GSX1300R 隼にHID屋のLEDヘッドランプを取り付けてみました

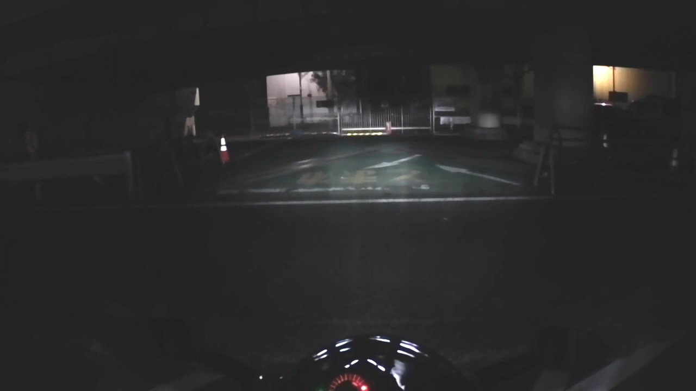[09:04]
すげー明るいですねこれHID55W並みっていうのは嘘じゃないですよねはいじゃあ改めて
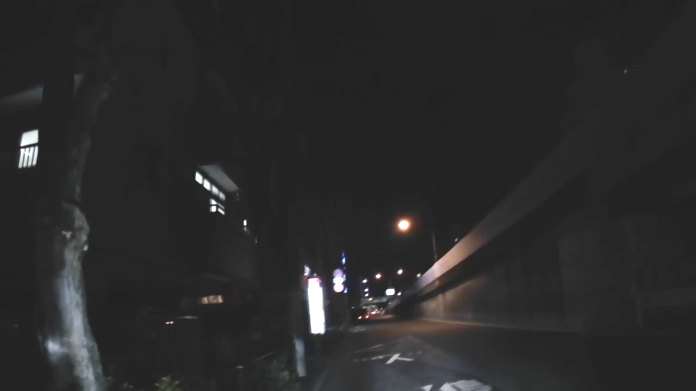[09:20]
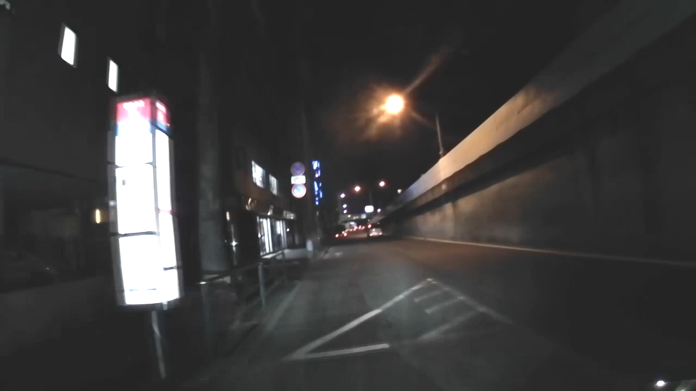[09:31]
おー明るいですねーおー明るいですね
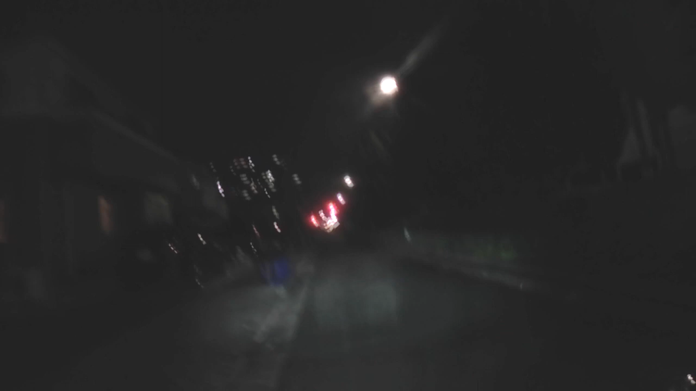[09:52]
ーこんな感じですねじゃあハイビームおーすげーおー
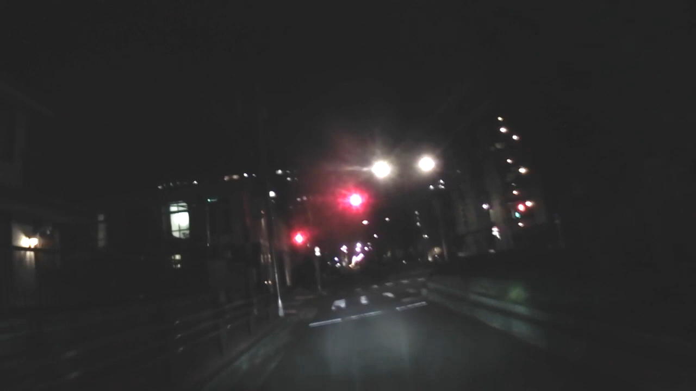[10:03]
すげーいやーハイビームは感動的ですねーほらはるか彼方が出てらっしゃいますよー